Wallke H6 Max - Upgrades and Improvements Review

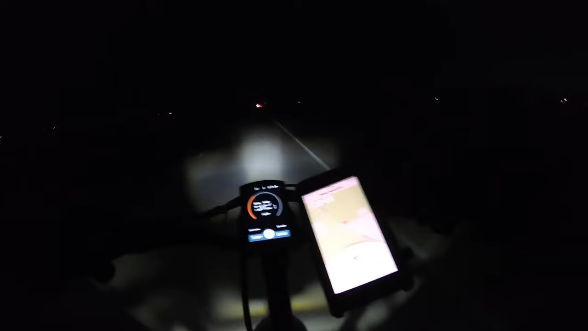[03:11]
the projection from this light is really nice really wide but it kind of gets